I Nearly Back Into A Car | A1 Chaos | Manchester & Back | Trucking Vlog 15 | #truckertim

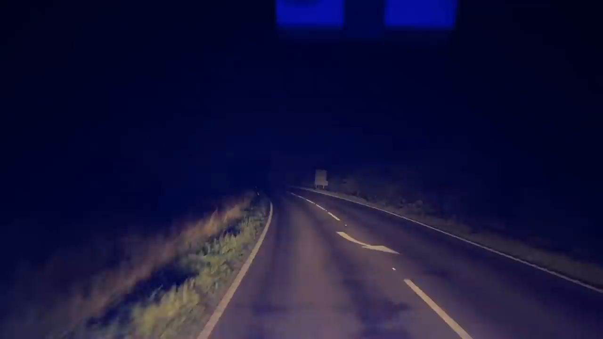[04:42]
So, yeah, let's get up to Manchester. Well, actually, let's get to the fuel station first and then get up to Manchester. Go and get some more BP points. Hopefully, it'll be another good day on the vlog. Stay tuned to find out. See what happens today. I've got two lorries in front of me. one in front of this one in front is doing 45 miles an hour.
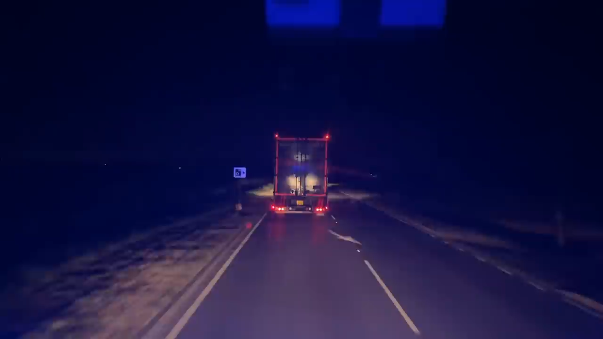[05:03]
3 o'clock in the morning. What a legend. Right, let's see what we've got. Oh, good. We're straight in.
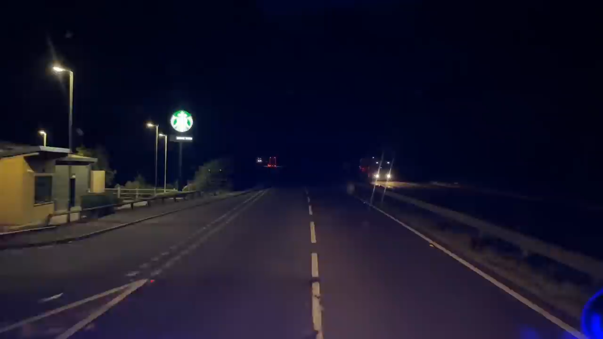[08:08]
There's no need for that, is there? Especially in a car. He's popped the indicator on. Oh, I've got a good bit of speed on him, haven't I? Mr. PC World. See you later, mate. Nice hat him. Here we are, just coming off the A1 now.